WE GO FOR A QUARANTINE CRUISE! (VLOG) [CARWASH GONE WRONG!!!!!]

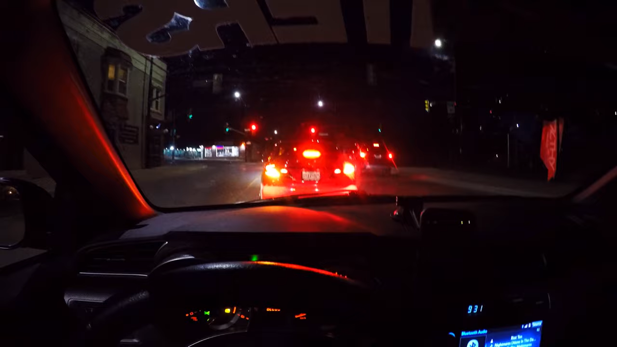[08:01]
All right, so we're leaving the beach now. We're on our way to Tim Hortons, because that's where a lot of, like, car guys over here, like, meet up. And yeah.
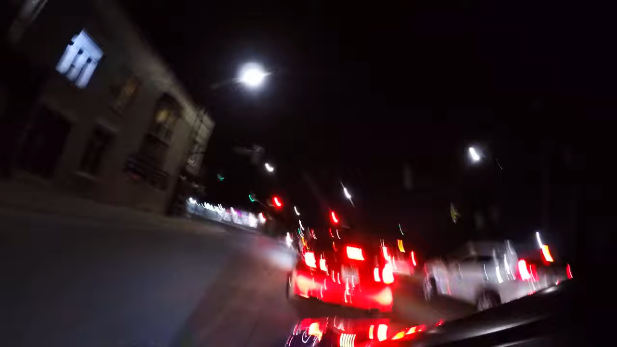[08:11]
Oh, okay. We got Austin behind us.
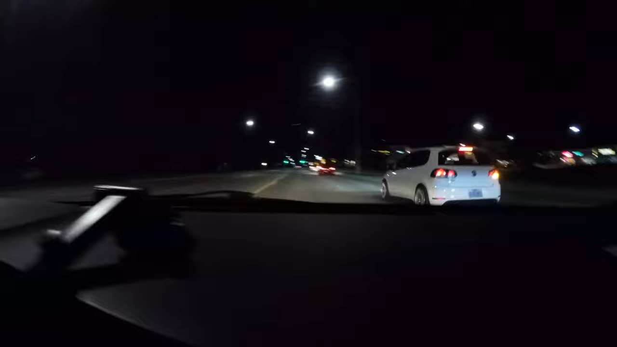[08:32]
And I believe we are here. Yeah, we're here, we're at the Timmy's.
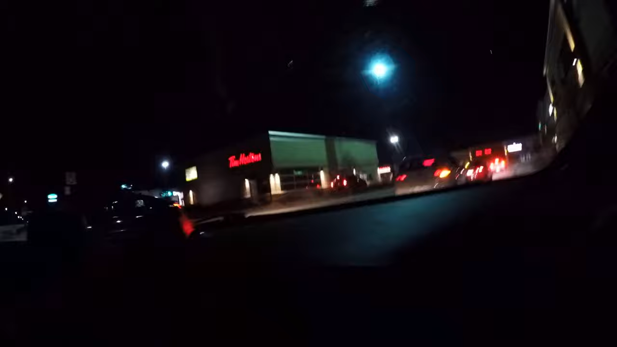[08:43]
Holy. Oh jeez, look at this Lexus right here. Oh, there's